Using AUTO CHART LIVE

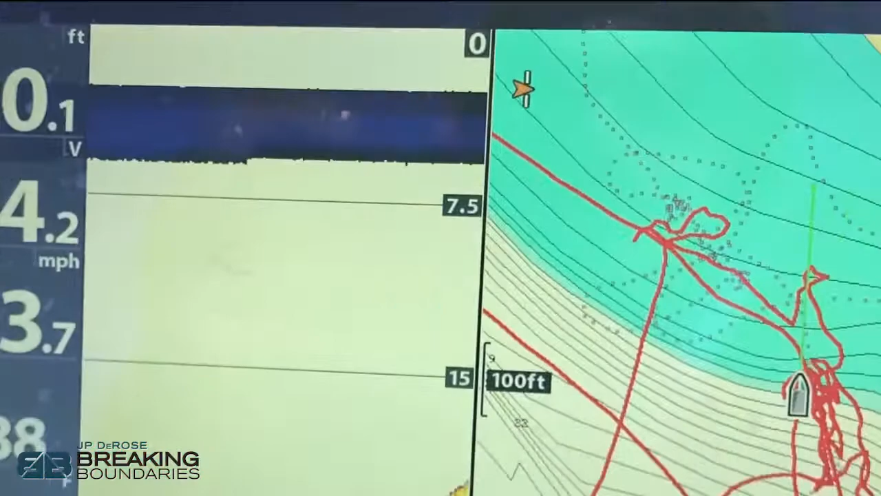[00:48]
my hummingbird chart and basically what we're gonna do is go to auto chart
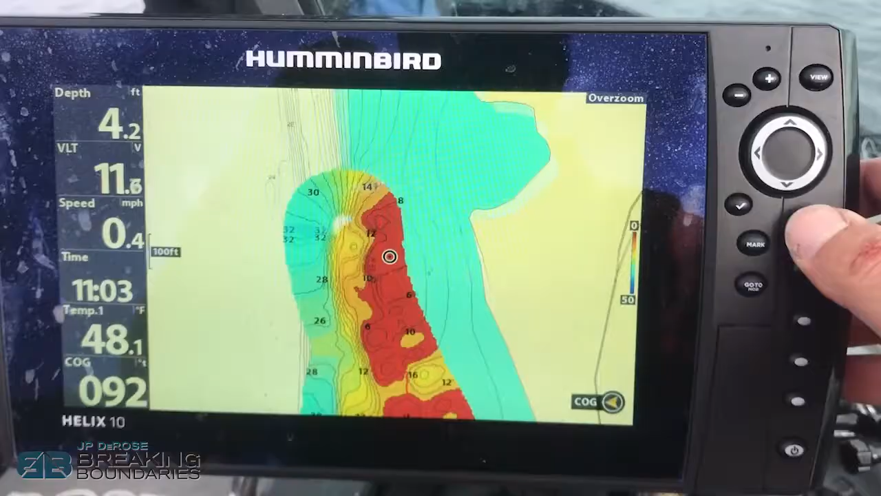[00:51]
On screen: depth 4.2 ft, water 48.1°F, speed 0.4 mph
live so if you go to menu down to the
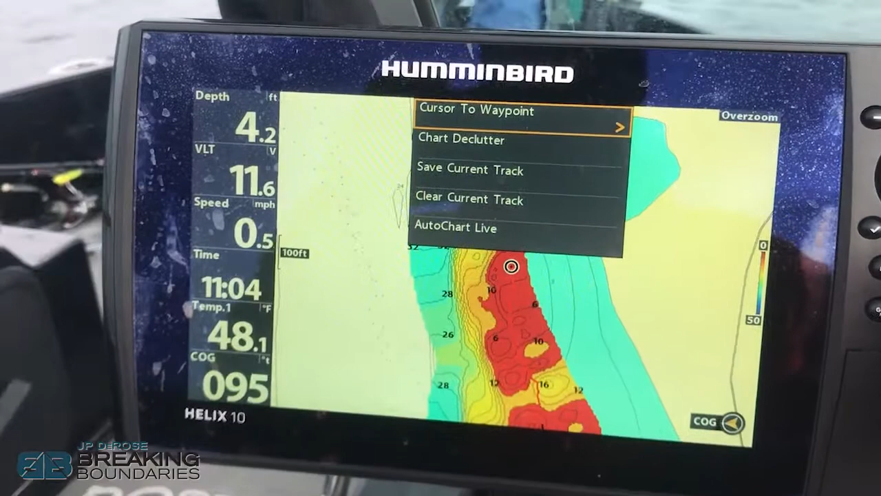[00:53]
On screen: depth 4.2 ft, water 48.1°F, speed 0.5 mph
bottom right here you see auto chart live and you turn it on and what you're gonna notice happening right
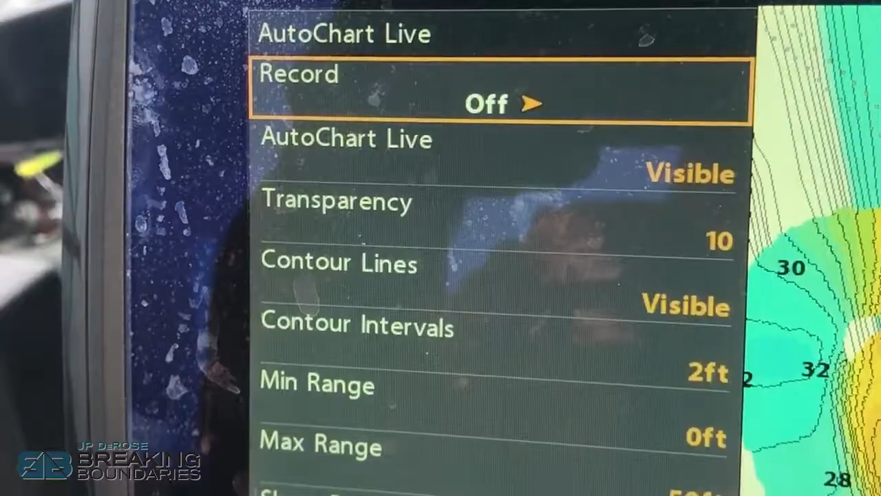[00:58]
away
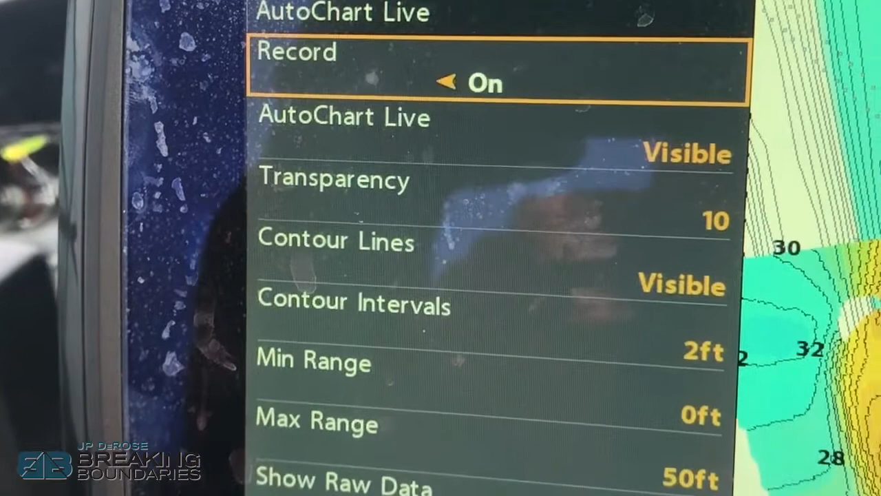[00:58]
is it's gonna start as I idle over stuff it's gonna start building
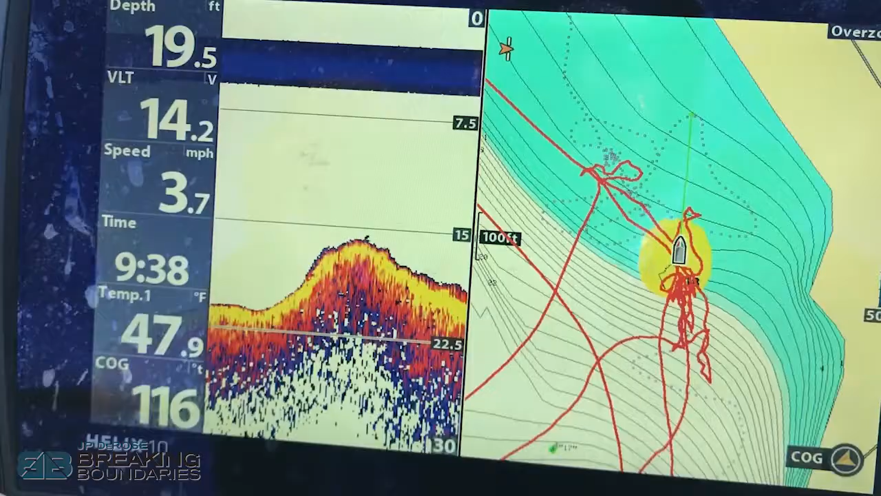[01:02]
On screen: depth 19.5 ft, water 47.9°F, speed 3.7 mph
an actual map and you can see the
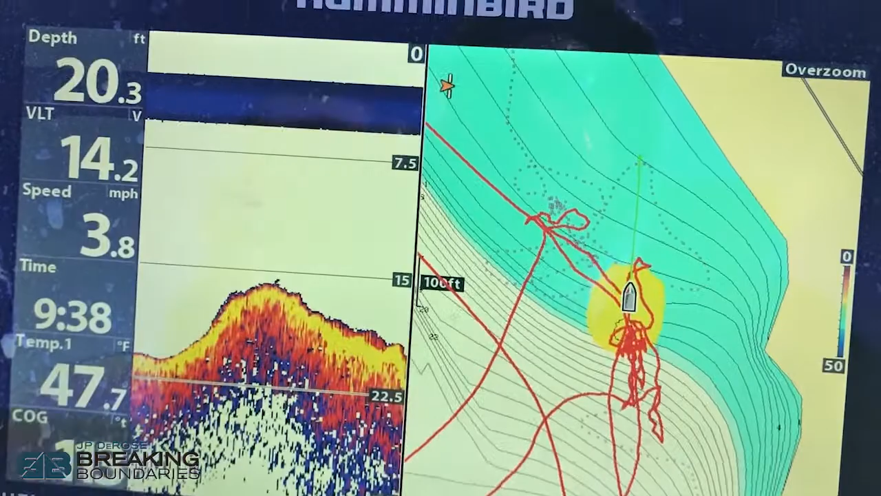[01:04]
On screen: depth 20.3 ft, water 47.7°F, speed 3.8 mph
area that I've been fishing okay by my trail line it will actually do this up until probably about 35 miles an hour I've been able to do this and it's gonna start creating
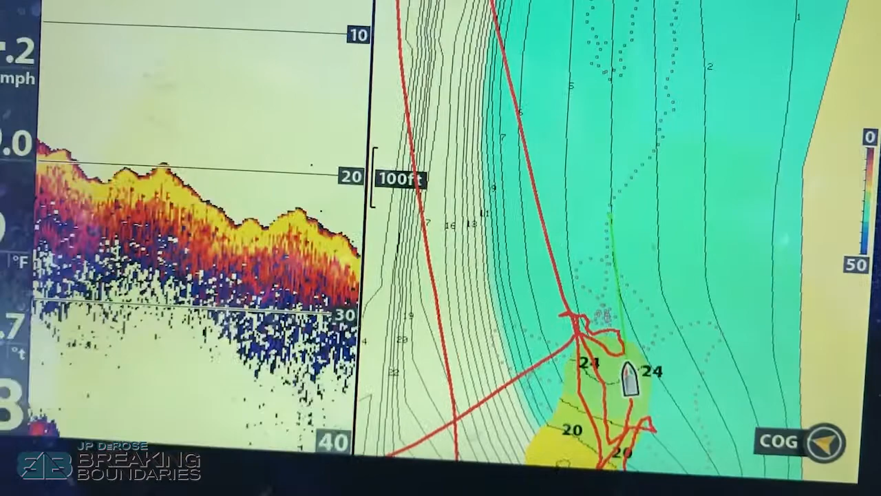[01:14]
these contour lines and you can select whether you want them one foot
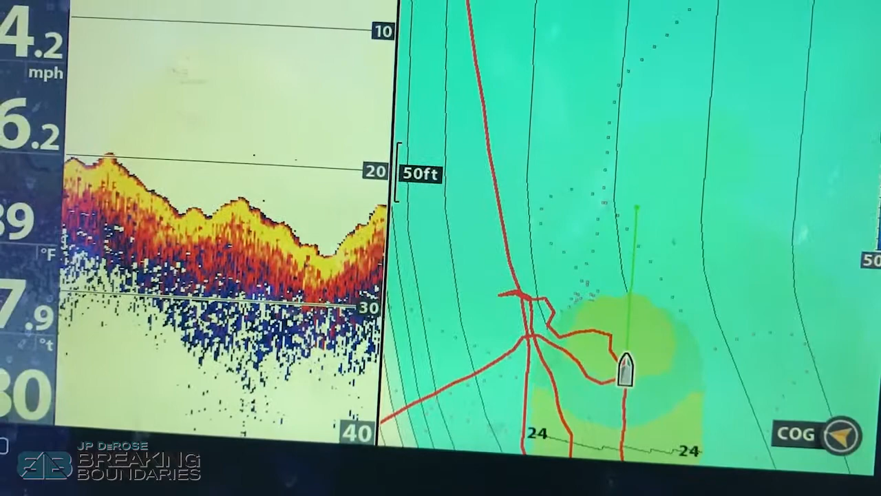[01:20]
two foot three foot you can select your range very easy to do but you're gonna get a very concise picture of what the bottom looks like which is super important when we're
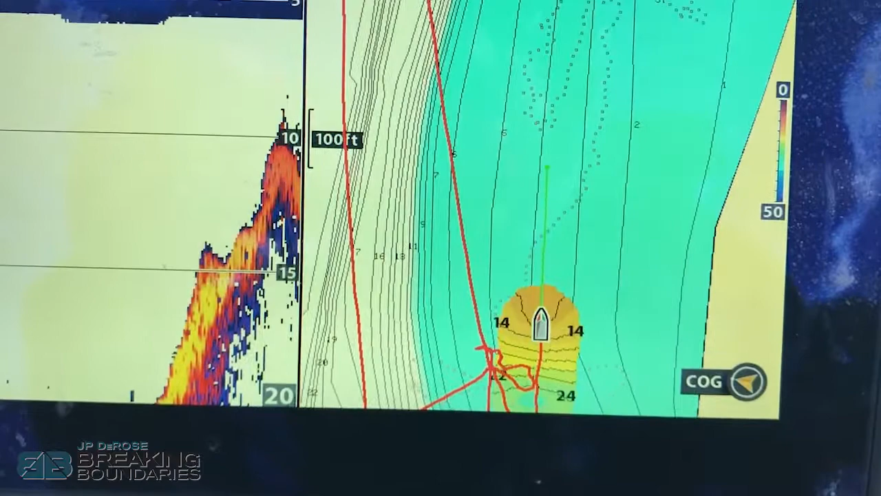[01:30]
fishing in areas like this you can see here we're coming up on a hump it doesn't show that hump it says we're in three
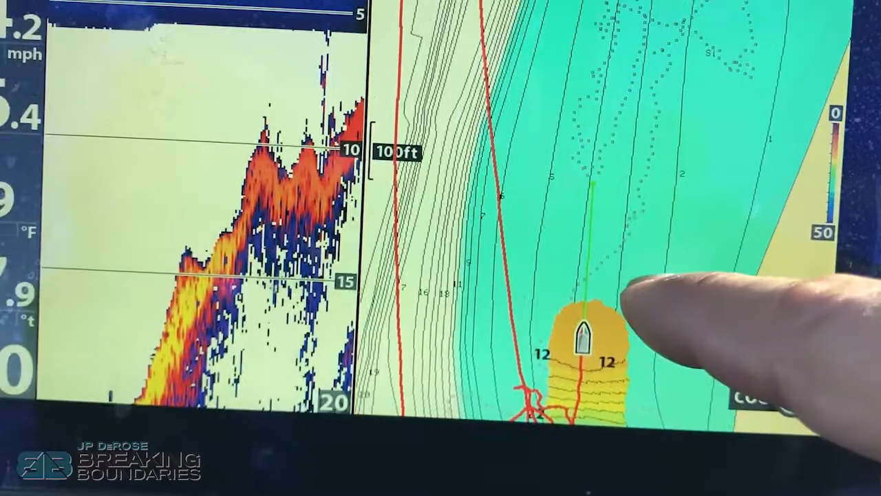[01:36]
feet of water on the on the actual chip but in reality we were in
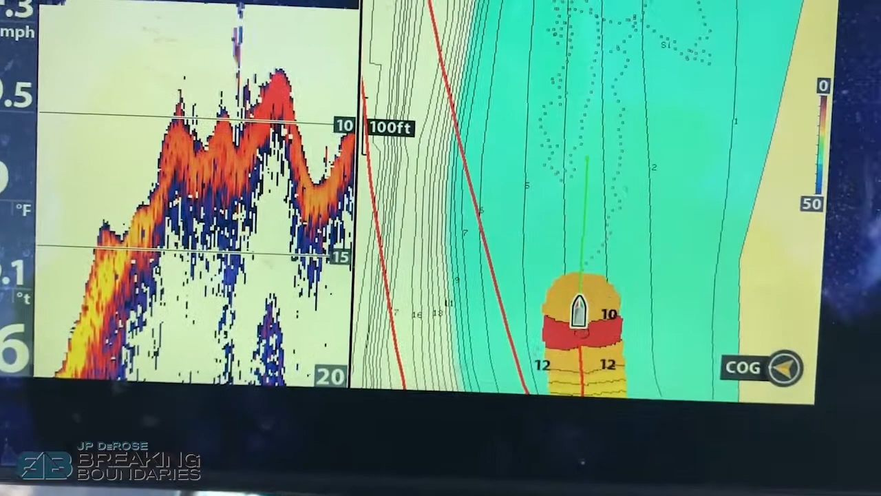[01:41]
22 feet of water coming up to 10 now going back down so very important for me to know
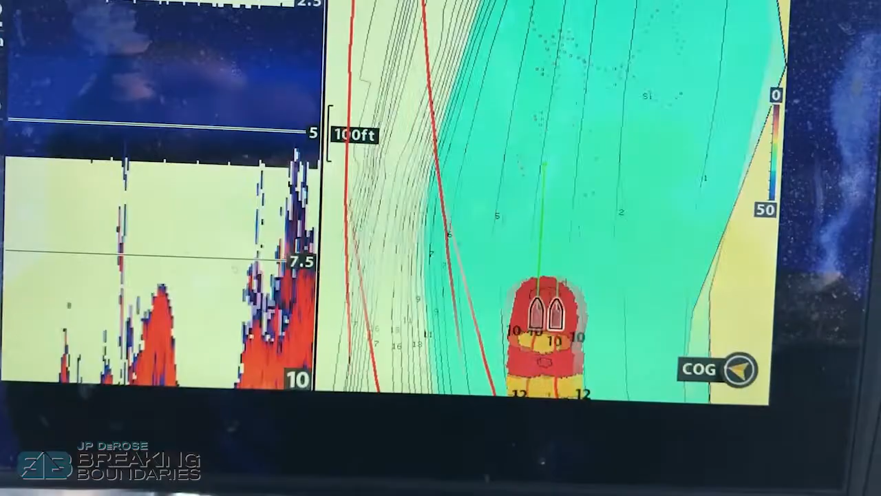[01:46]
what these areas are full of what the contours are because we're itself it's the
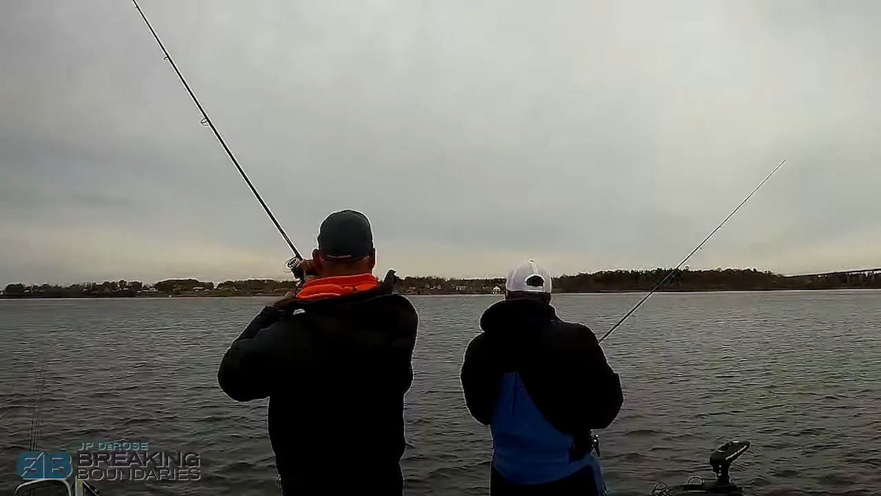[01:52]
fall time we're fishing walleye and smallmouth they're looking for slower water with weed next to them on drop-offs and this is how I'm gonna have an advantage over everybody else out here because I have a built-in map for myself
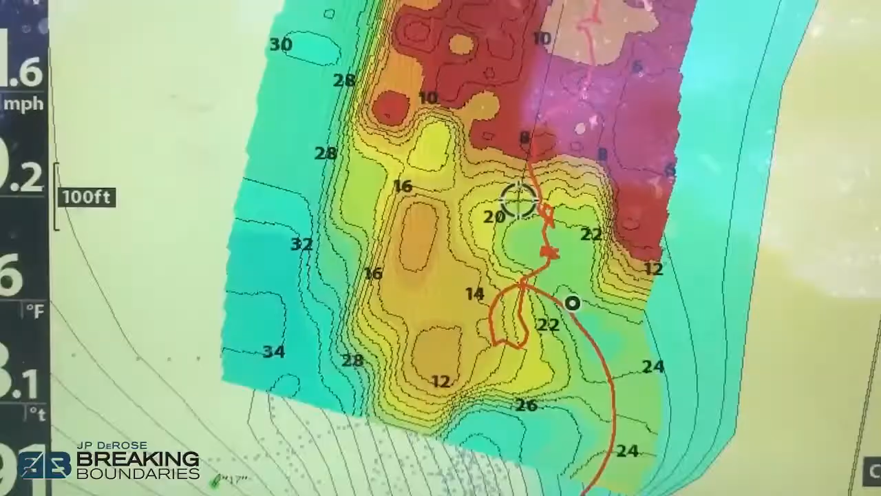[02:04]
nice thing is when you're once you build your map you can actually start to see where you catch fish and you can see here you see lead-ins the deep water meets shallow it
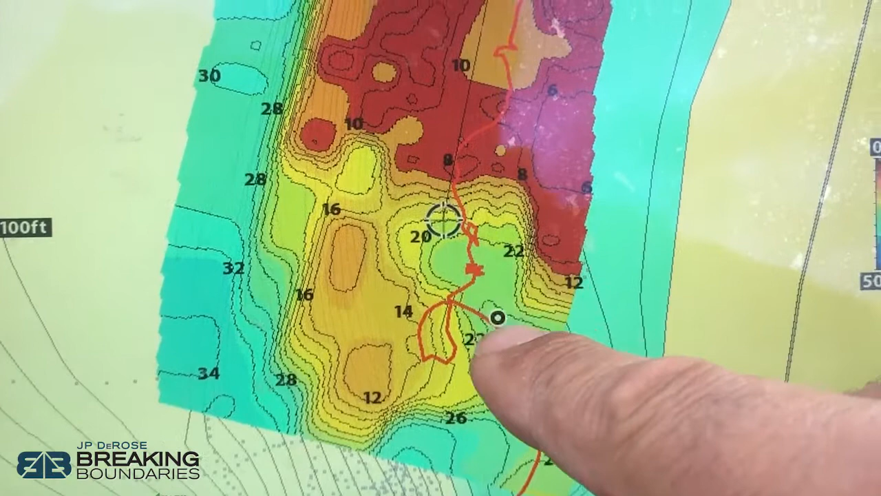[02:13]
really takes the guesswork so quick features about the
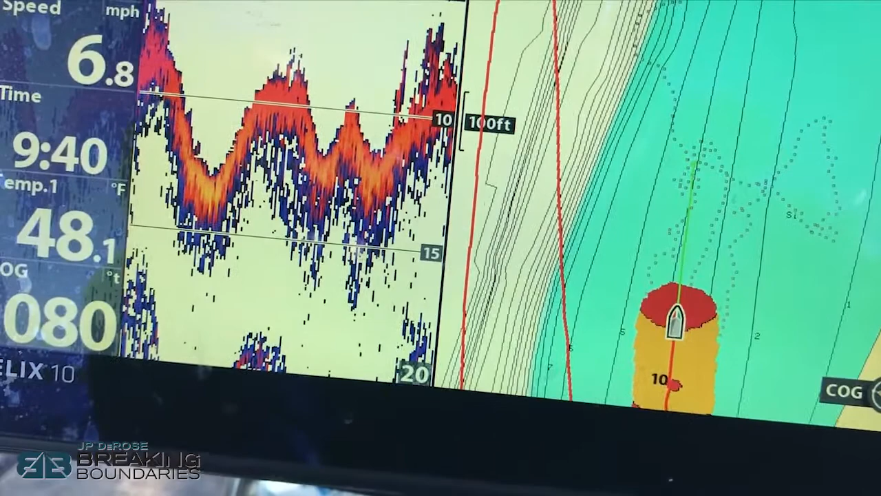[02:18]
On screen: water 48.1°F, speed 6.8 mph
auto chart live if I go to my menu things you want to have as settings make sure it's visible your
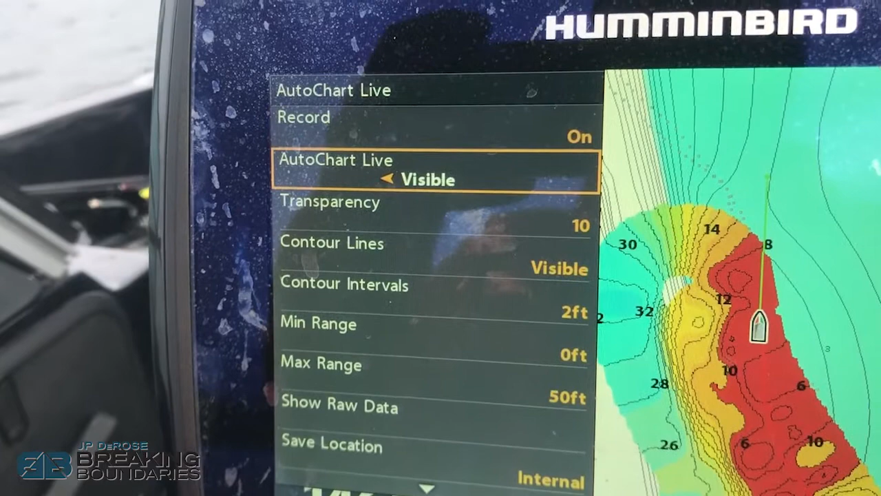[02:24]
transparency put it about 10 if you want to see both the underlying map and the overlying map
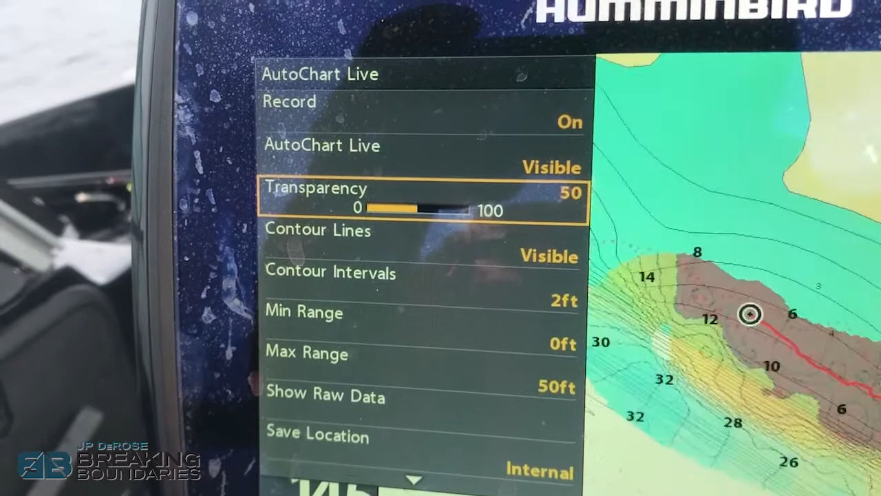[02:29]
you can set it at like 50 and you can see how it fades away and you can see the under map I don't